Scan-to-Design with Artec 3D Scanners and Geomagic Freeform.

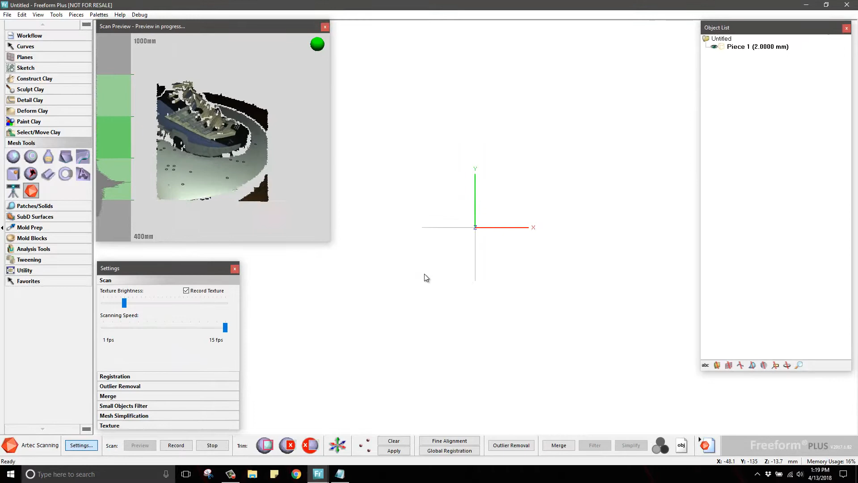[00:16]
This offers the ability to adjust scan settings like
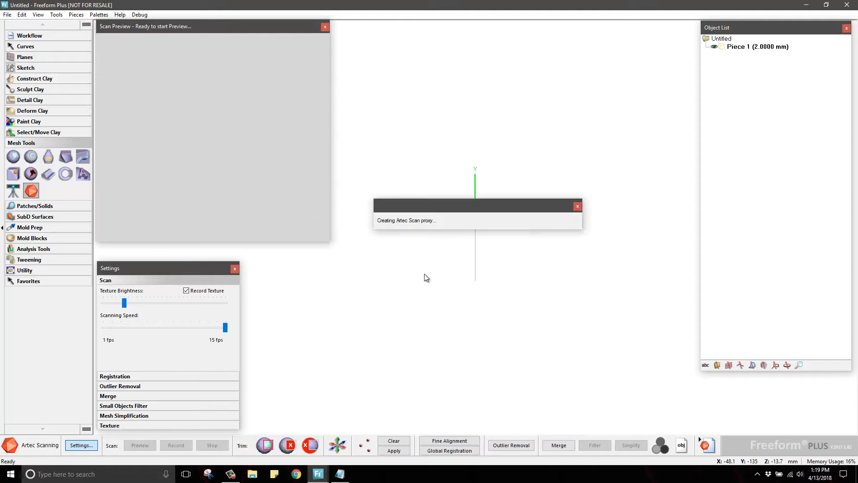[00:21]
texture brightness and sensitivity for scanners that support it. Preview meshes are generated for each scan done.
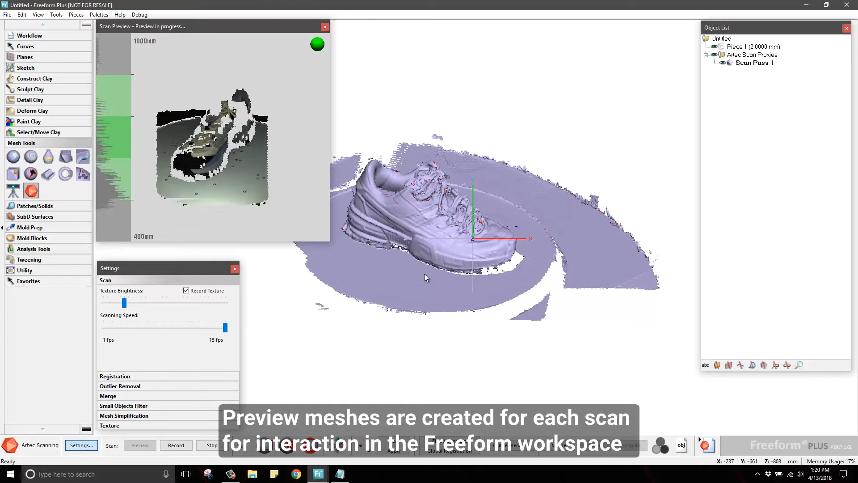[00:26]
This will allow you to interact with them in the Freeform workspace like standard Freeform mesh objects.
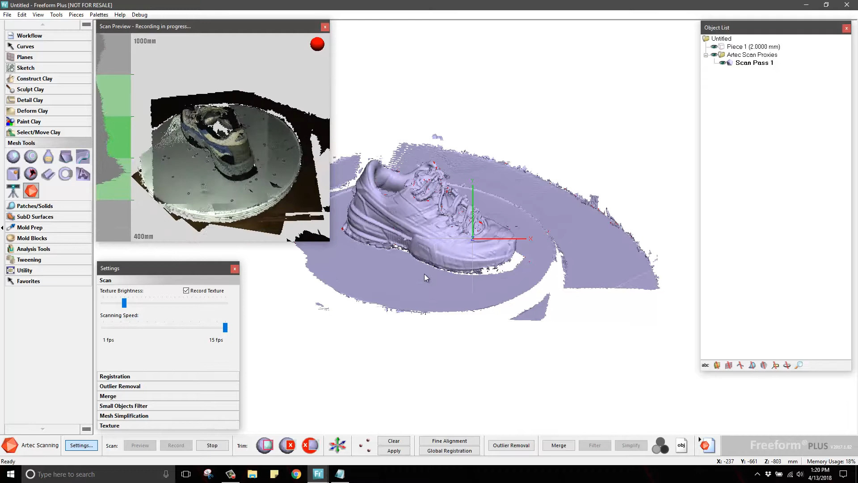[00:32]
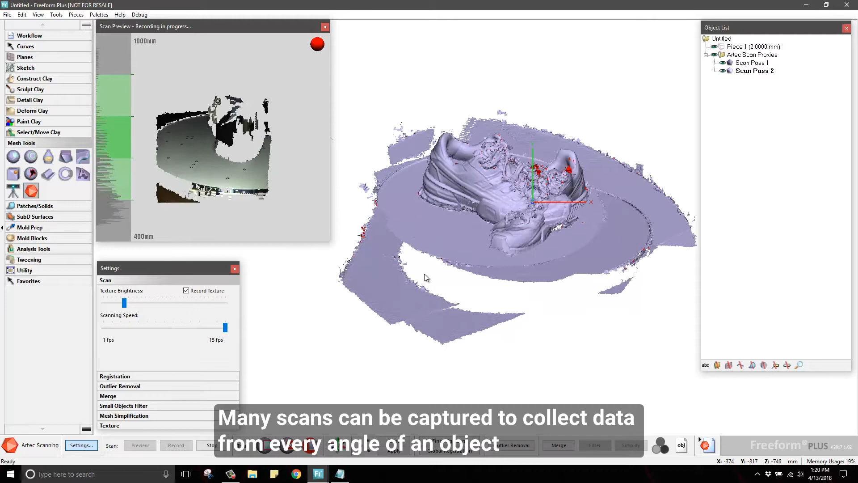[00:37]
A typical scan project will consist of several or more scans in order to capture information from every angle of a 3D object.
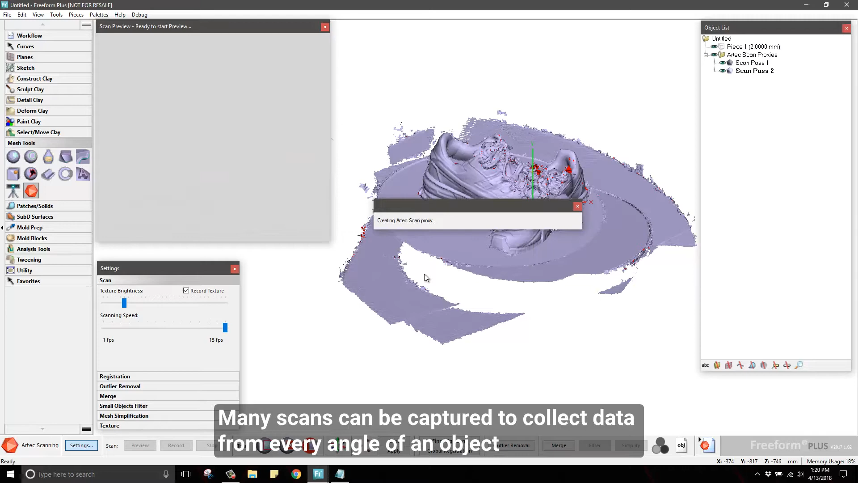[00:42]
These scans will need to be aligned and processed to build a complete 3D model.
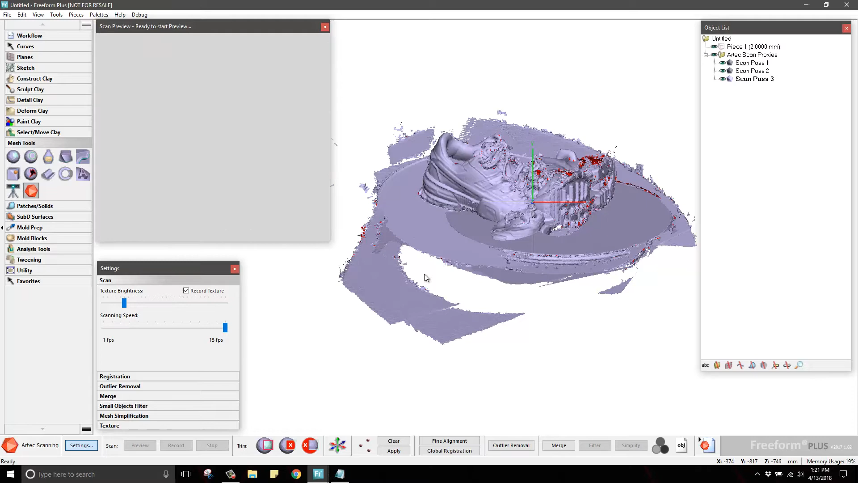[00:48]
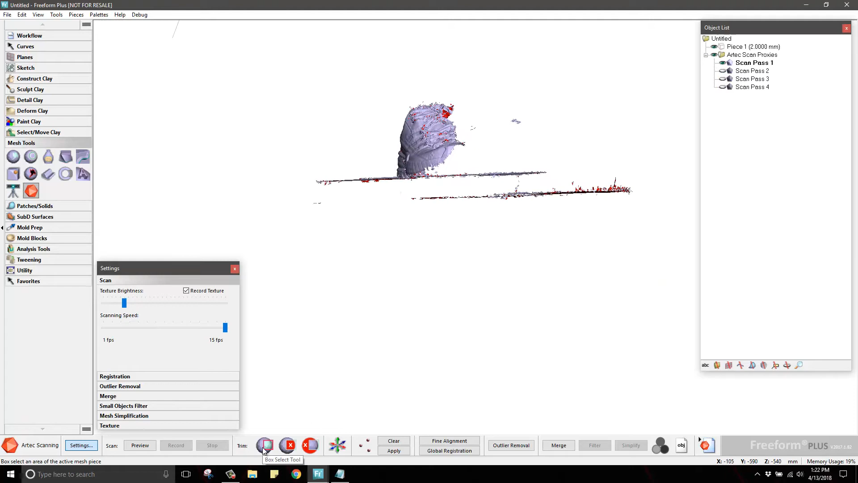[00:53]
Once you have finished scanning, you will want to remove or trim away unwanted 3D data collected,
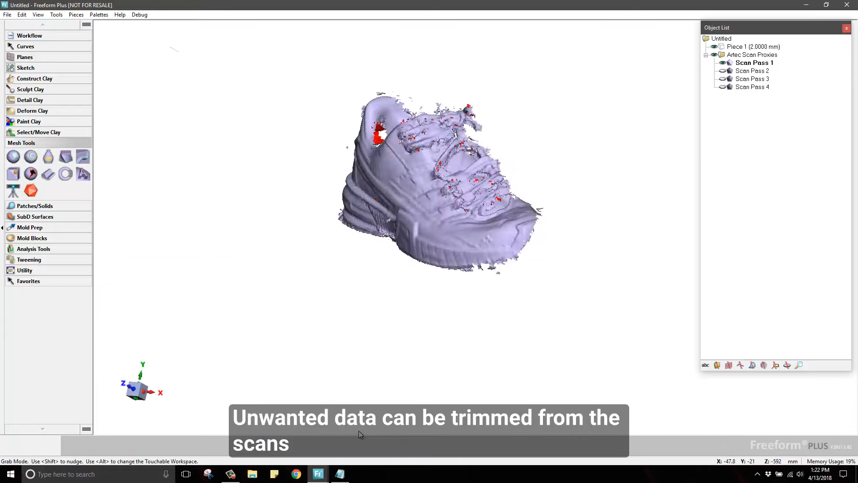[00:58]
such as the table or floor that the object was resting on, and other objects that were seen by the scanner.
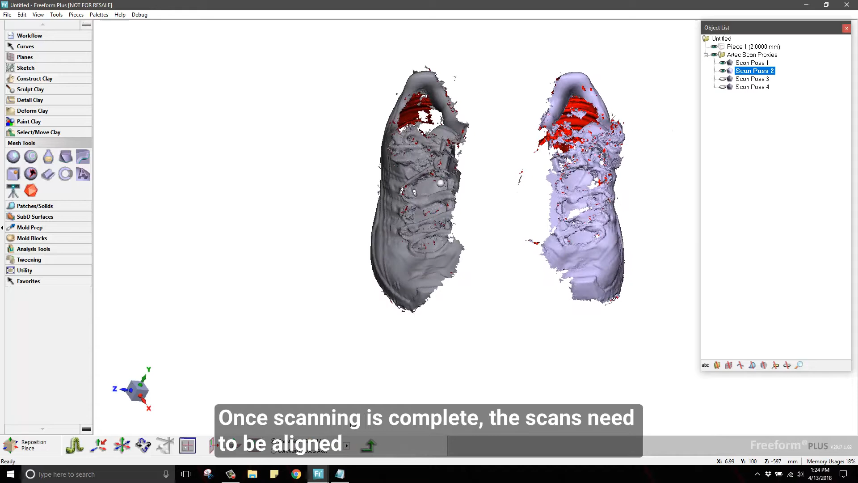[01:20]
Each scan is in the original alignment as seen by the scanner, and now needs to be aligned to the other scans.
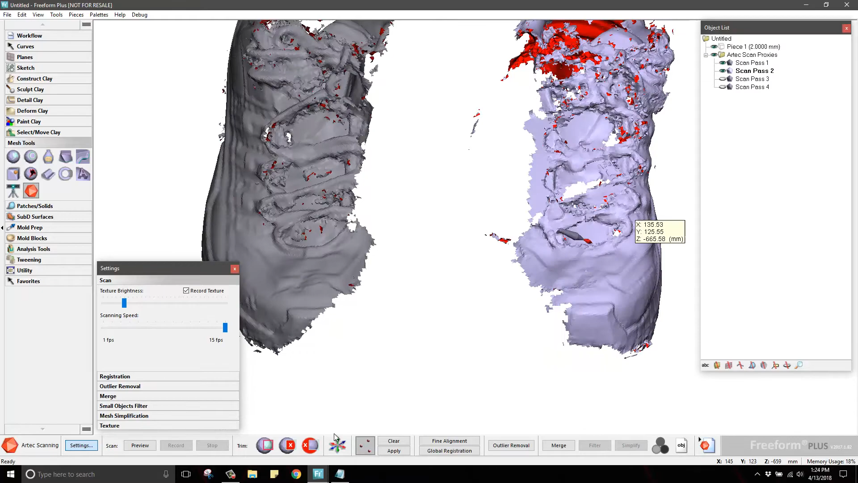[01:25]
Freeform offers a point alignment tool similar to other 3D scanning software solutions.
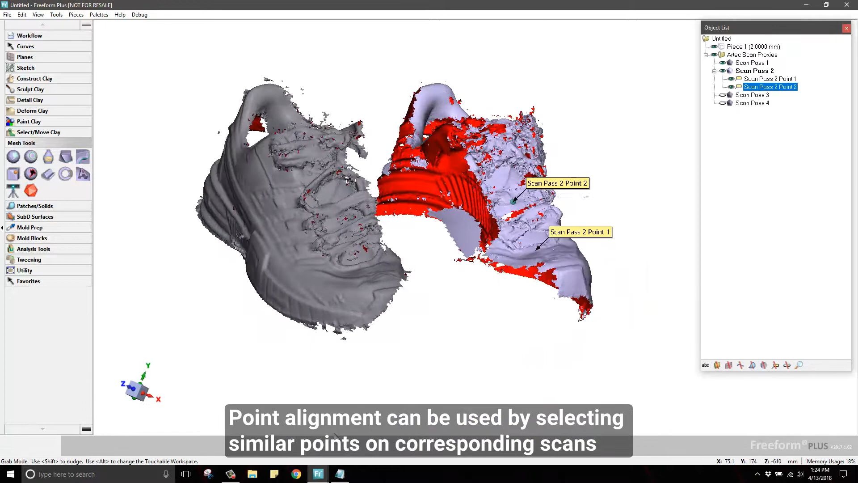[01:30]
Here you will choose points on pairs of scans that have common and overlapping geometry to act as key points for the software to use for alignment.
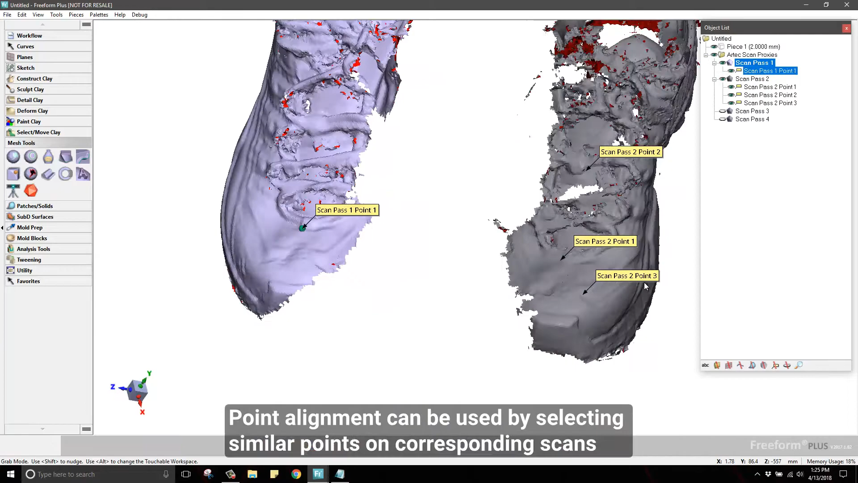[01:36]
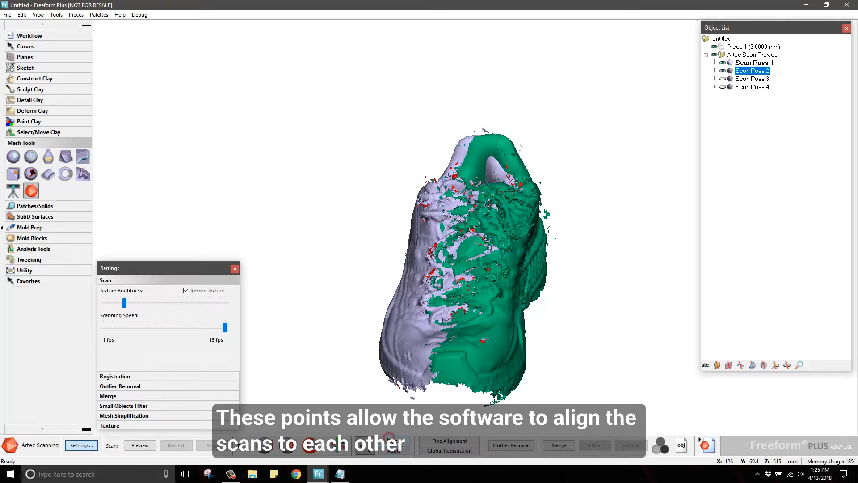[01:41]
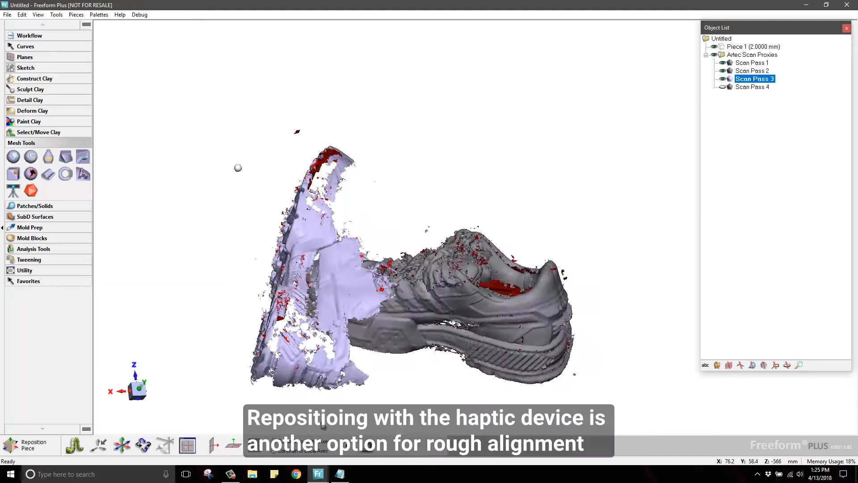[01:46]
Freeform also offers manual positioning for alignment using the Touch Haptic device. Since this device allows you to move with 6 degrees of freedom,
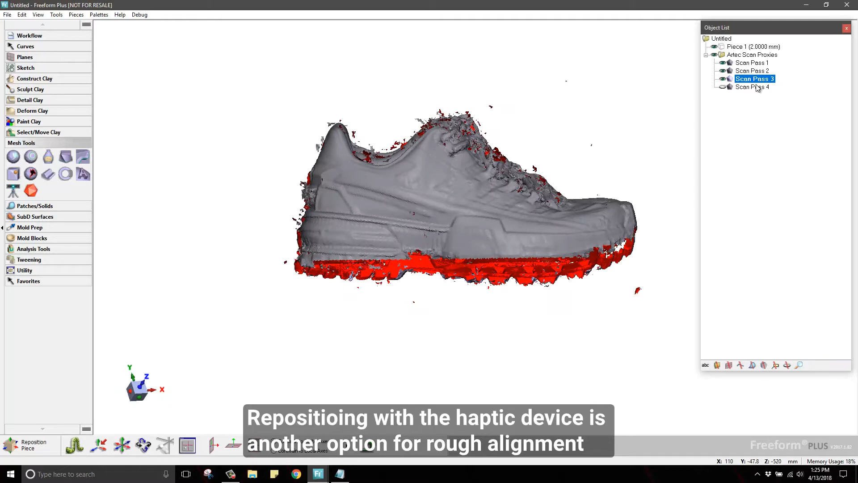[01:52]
you can quickly move and rotate the scans into a close alignment by visually lining them up.
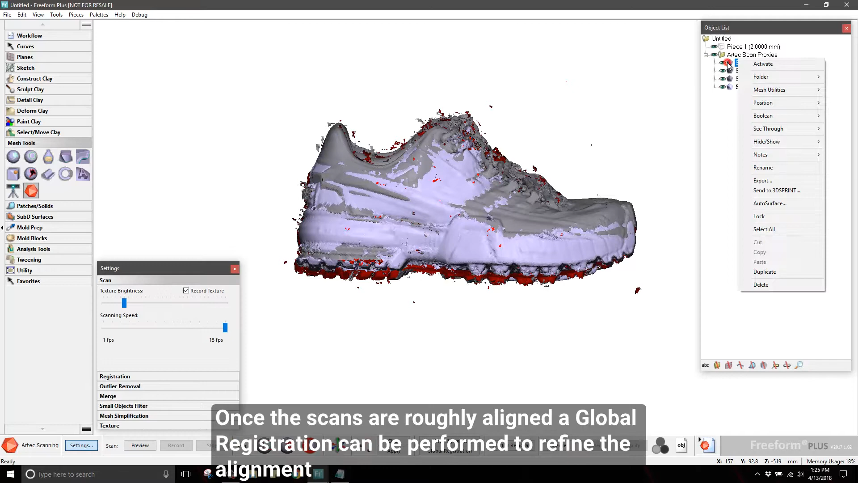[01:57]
Once the rough alignment is complete by whichever method you prefer,
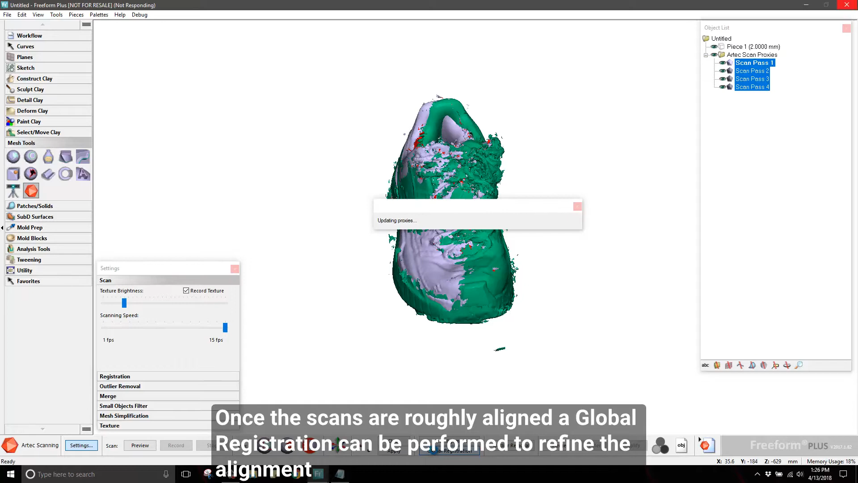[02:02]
a global registration is performed to more accurately align the scans based off their geometry.
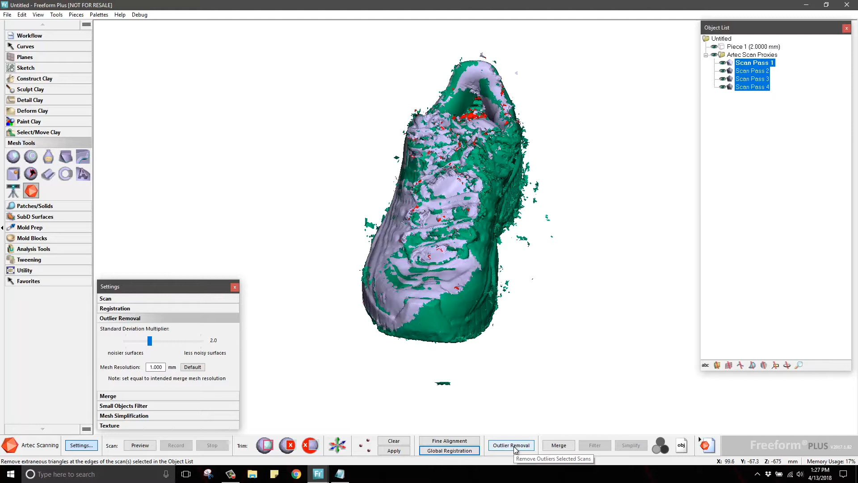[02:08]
Next, you will clean up the surface of the scans by running the Outlier Removal tool.
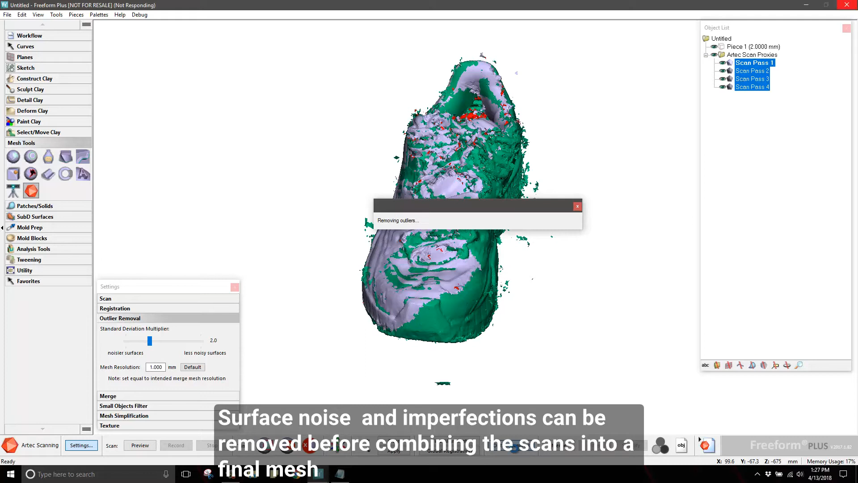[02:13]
This will remove any artifacts collected by the scanner and leave you with a clean set of scans to combine into a final mesh.
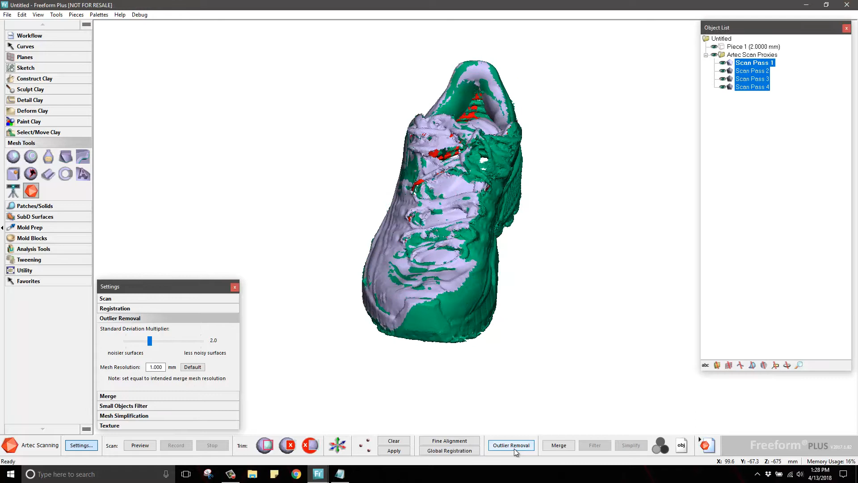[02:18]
Merging is the process of stitching and combining the separate scans into a final mesh.
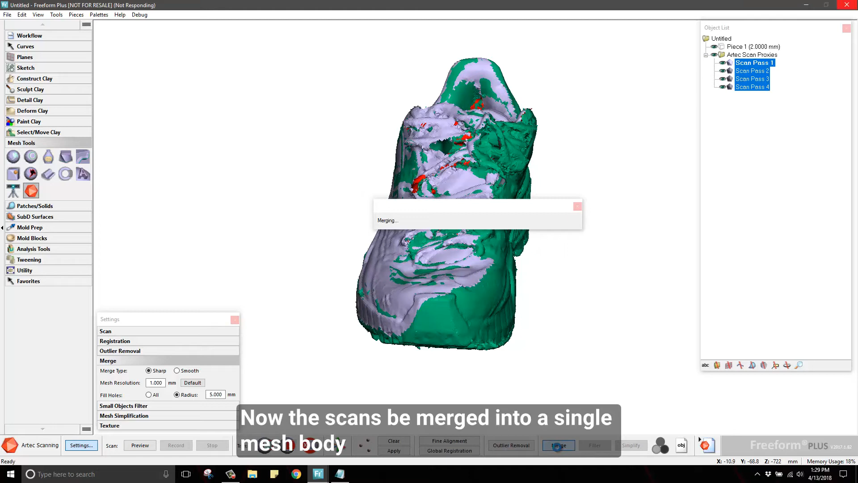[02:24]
The software will process all of the data and create a new mesh in your object list when it's done.